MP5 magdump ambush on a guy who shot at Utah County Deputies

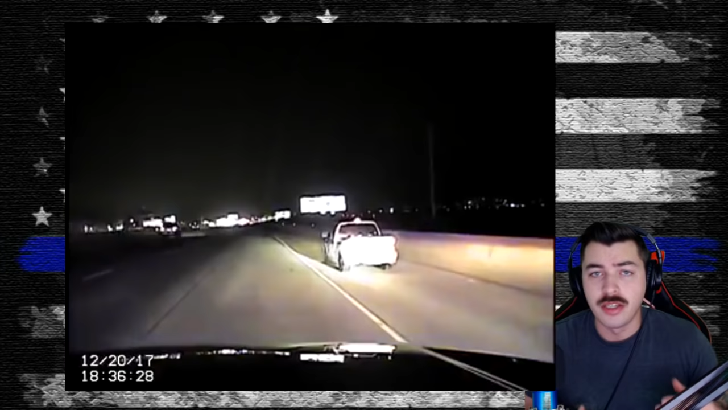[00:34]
Utah deputies caught up with the truck on the I-15 a little bit later. They managed to stop Arturo, and then they started a felony traffic stop when Arturo turned out his window and fired 3 shots at the 5 officers on scene. Reports state that the officers responded by firing over 50 rounds at Arturo in 6 seconds.
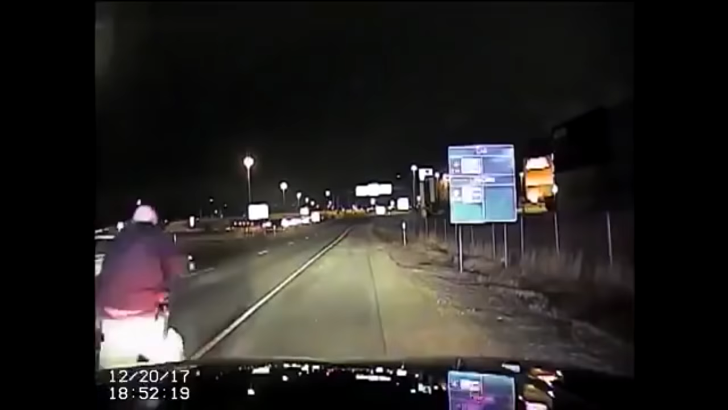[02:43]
It looks like the deputy gets out an MP5, which if you've ever shot one, they have almost no recoil. He sits up in front of his vehicle, waits for Arturo to drive by, and magdumps 27 rounds into the guy's truck. This, of course, effectively ends the chase. You can see all the other deputies pull up.